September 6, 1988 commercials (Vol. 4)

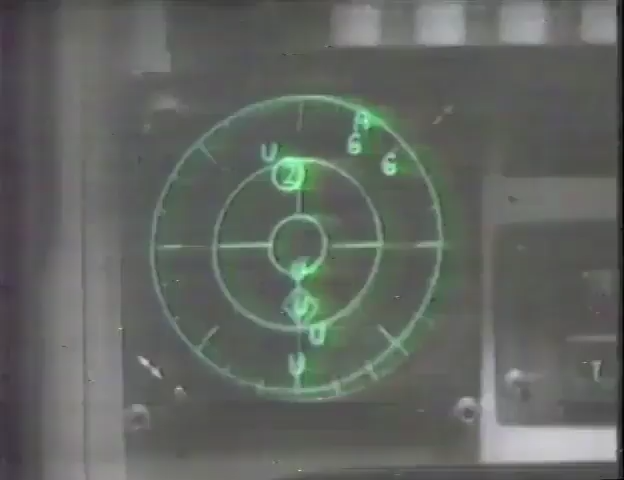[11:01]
He's going down. Trouble. Two bogeys in my six. I'm out of here. Looks like I've lost him.